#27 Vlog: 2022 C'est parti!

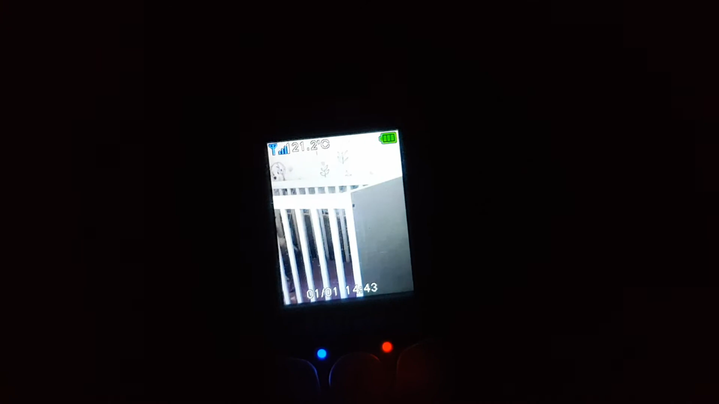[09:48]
Mais là, on dirait qu'il veut pas aller faire la sieste.